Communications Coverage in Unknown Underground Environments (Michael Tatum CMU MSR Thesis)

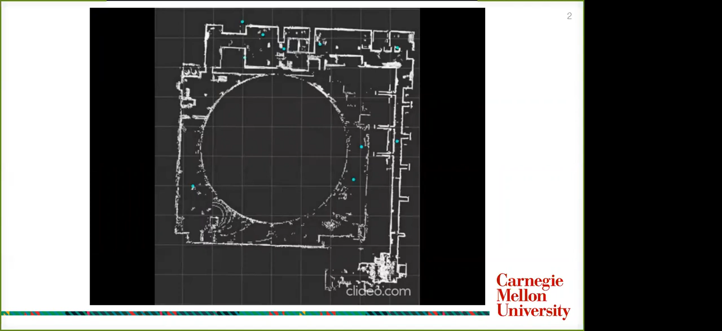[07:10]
And as you can see, this is kind of the distribution we're seeing with nodes dropped, where the cyan dots in this image represent where nodes are dropped in the environment. As you can see, they're pretty spread out, few, far, and in between, and a lot are in the upper areas. And that's due to us dropping based on different metrics such as received signal strength and line of sight. So there's some suboptimal placement with our
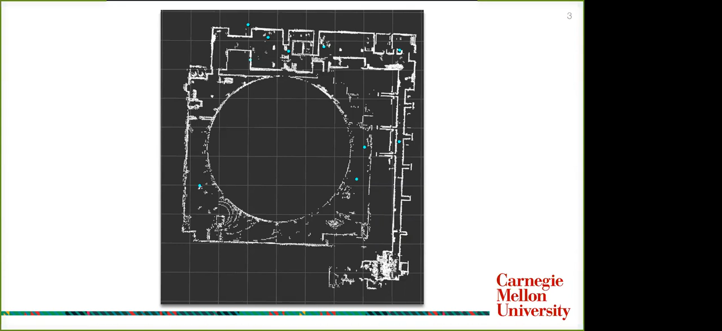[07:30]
radio transceivers in the environment trying to keep constant communications.